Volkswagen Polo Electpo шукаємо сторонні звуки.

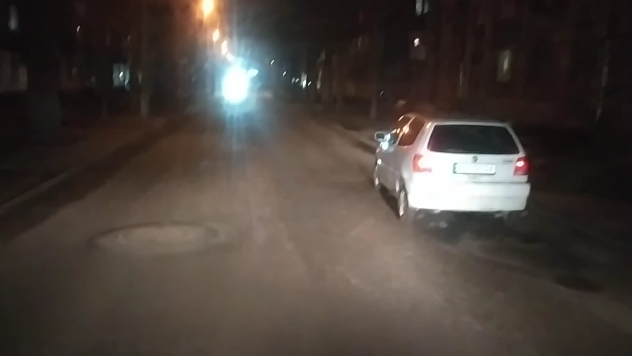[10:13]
такой высоты смешно снимать. Если буду обгонять, то крышу можно будет снять с высоты боксера. А ну, если выключить свет, чтобы не засвечивало. О, вот так лучше видно.